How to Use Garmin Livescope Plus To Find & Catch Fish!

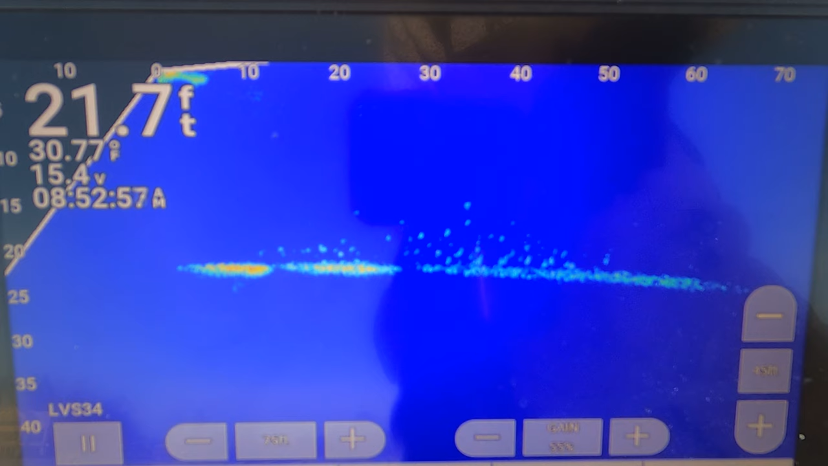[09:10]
On screen: depth 21.7 ft, water 30.77°F
No, it's just at the school. It's all right there. I don't even want to go that way. I'm gonna go down here. I'm gonna go hit a school. Looks like a little school of fish. 40 feet this way. All right. All right.
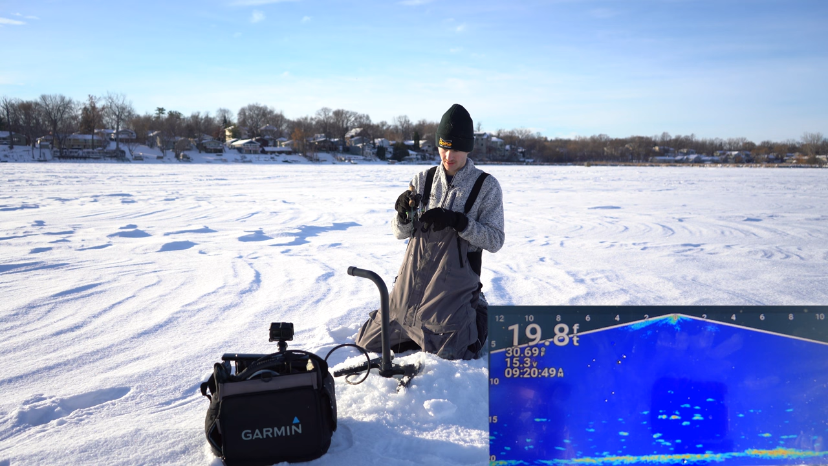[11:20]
On screen: depth 19.8 ft
I just got hit right there. You should be able to find schools of crappie super, super easy. Here we go. Look at some of these guys coming up here. Fish on.
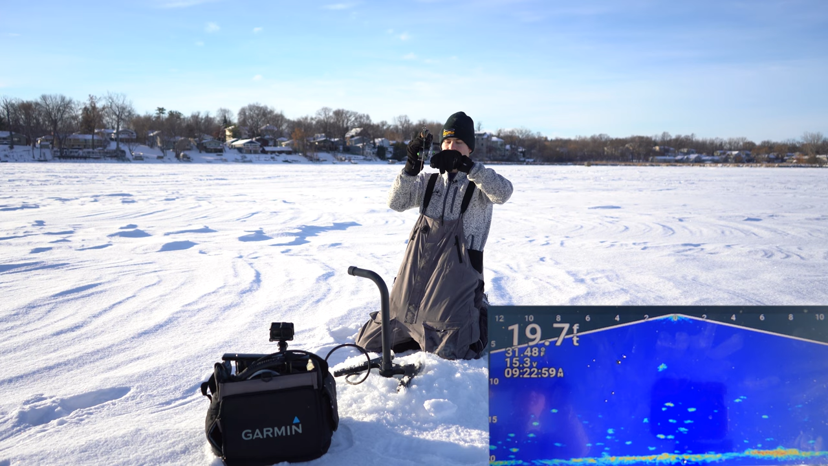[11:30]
On screen: depth 19.7 ft
Fish on. We got him. There we go. I mean, look at all those fish we have down there.
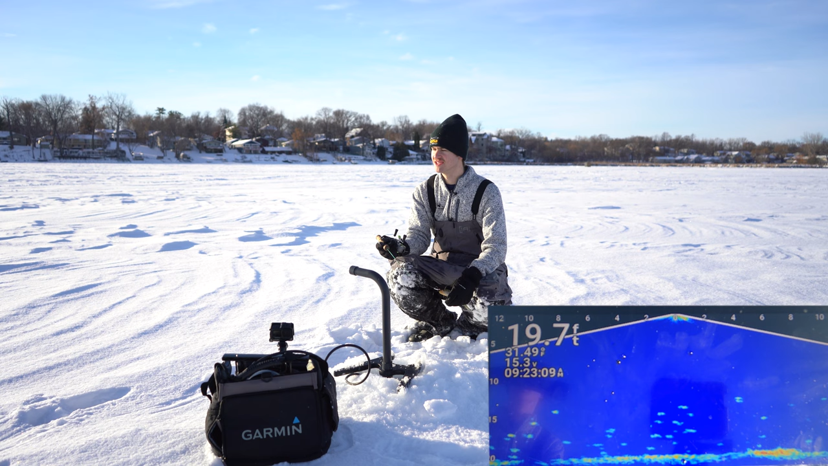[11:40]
On screen: depth 19.7 ft
You could just sit on one of these holes and catch fish all day. What I like to do is I like to work around, find different schools of fish. But if all you want to do is find a single school of fish, drop down, find them. You found the school, sit on top of them, set up your tent and just catch fish all day.